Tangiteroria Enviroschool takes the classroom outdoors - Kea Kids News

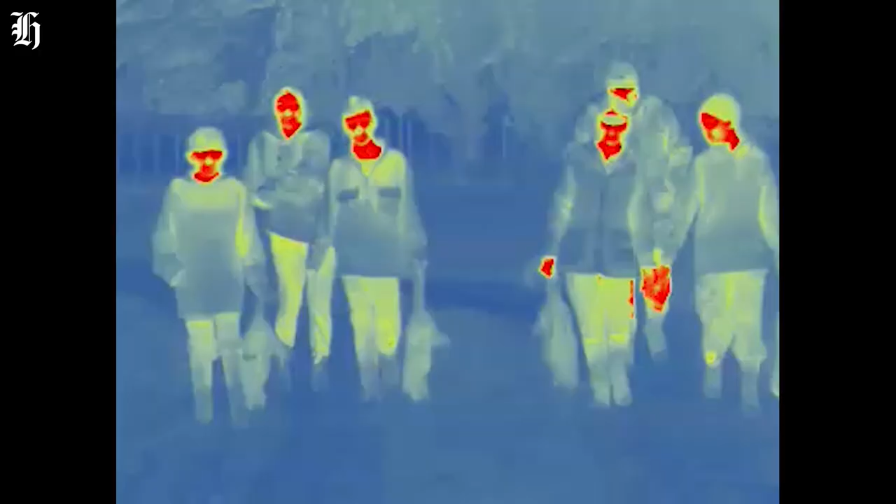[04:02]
So if you're a possum, you better watch out. These kids are out there to get you and save the environment.